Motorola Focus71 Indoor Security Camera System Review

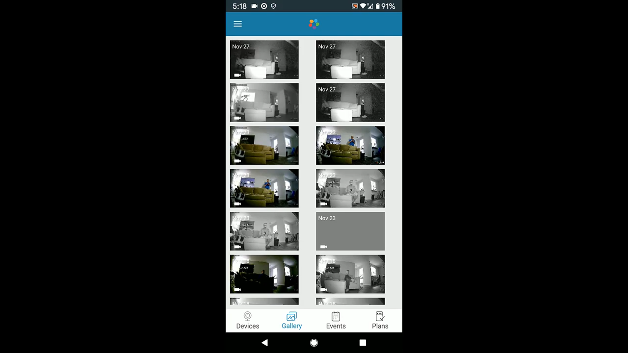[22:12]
And let me go back in. And then the last icon here on the bottom right, and that is for the baby options. And I will be showing you that in further detail. And then the event history. You've got the event history.
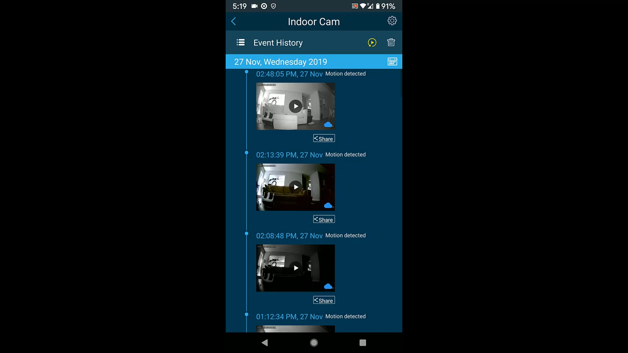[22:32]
These are the different events that it detects in motion. Now, one of the things that I do find with the camera, it's sensitive to the light.
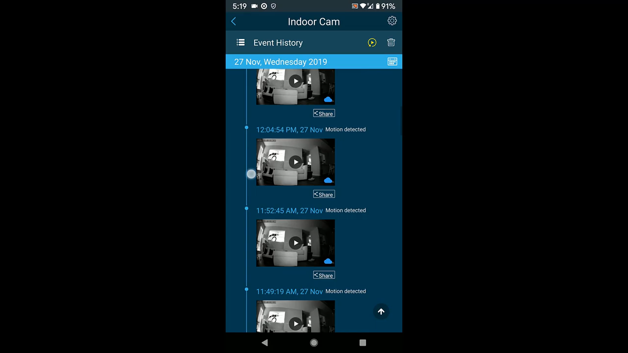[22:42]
So here is an example at 12:04 p.m. It detected movement from the light.
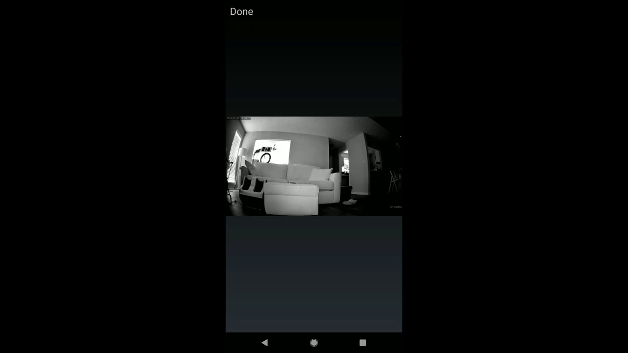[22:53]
So this is triggered a motion movement, and something about the lighting into the living room detected that. So I can go there now. I could download it.
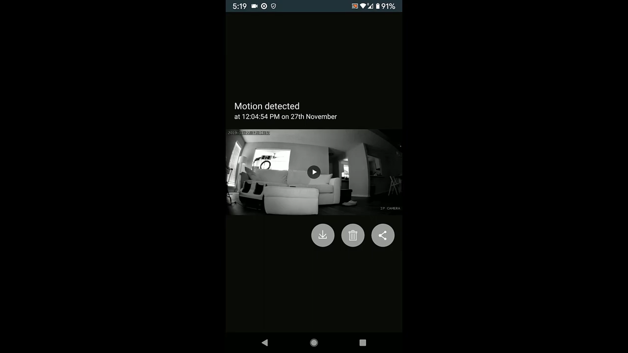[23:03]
I could delete it. And then if I want,